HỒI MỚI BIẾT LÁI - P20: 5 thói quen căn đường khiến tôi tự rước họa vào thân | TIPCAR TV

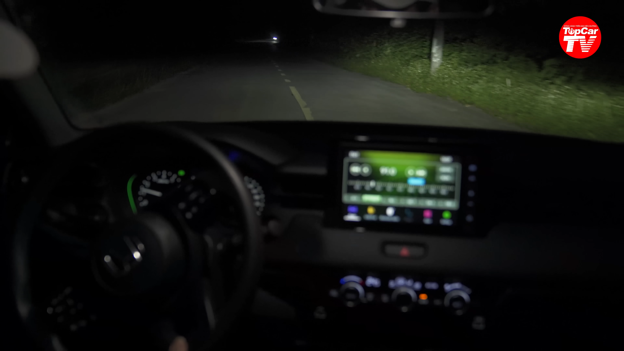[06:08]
Khi mà gặp xe đối diện Ở khoảng cách khoảng vài trăm mét Hệ thống đèn đã nhận ra Qua ánh sáng của xe ngược chiều Và chuyển từ đèn chiếu xa Sang đèn chiếu gần Tức là ở khoảng cách rất là xa Khoảng vài trăm mét Tiếp đó tình huống số 2
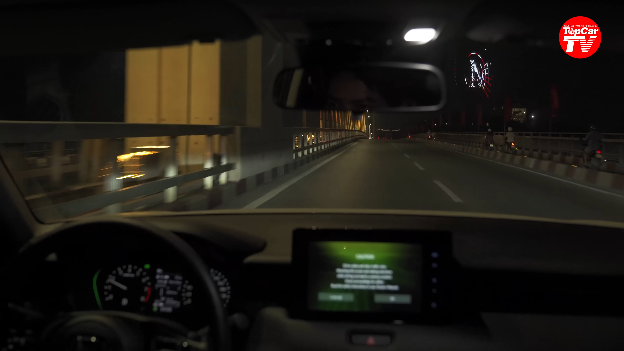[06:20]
Tôi đang đi sau xe khác Và hệ thống đèn cũng nhận ra Đèn hậu của xe phía trước Và điều chỉnh từ đèn chiếu xa Sang đèn chiếu gần Ở khoảng cách khoảng 170 mét Như vậy là ở cả 2 tình huống Dù là có xe đi cùng chiều Hay là xe đi ngược chiều Thì hệ thống đèn này Cũng chuyển từ đèn chiếu xa Sang đèn chiếu gần Tùy điều kiện
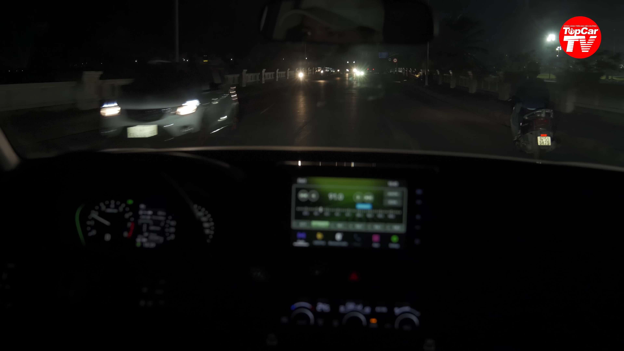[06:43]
Tuy nhiên rất nhiều khi Chúng ta di chuyển trên đường Lại gặp những tình huống Rất ước chế Ví dụ như là Xe phía trước ngược chiều Nhưng lại cứ để pha Và cực kỳ trói mắt Tình huống số 2 Cũng nhiều không kém Đó chính là Có xe đi ở phía sau Sát đuôi xe của chúng ta Nhưng vẫn để pha Cũng rất trói mắt